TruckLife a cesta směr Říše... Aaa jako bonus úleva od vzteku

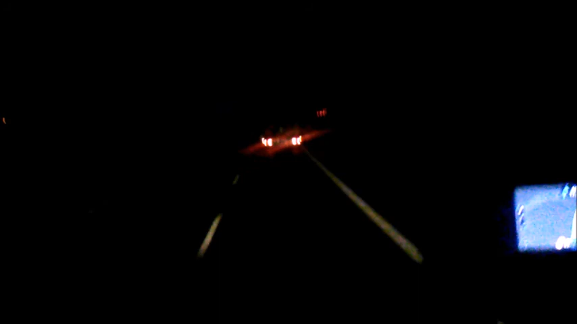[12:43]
Ale prostě úplně mě dokáže vytočit jak tady prostě nějaký borec s pražskou značkou do kopečka kur... hej... ne prostě. Jede jak největší píp. 70. Předece ho nedá. Ani to nemůžu prostě. Nejde. Předjet. Jede jak největší 70.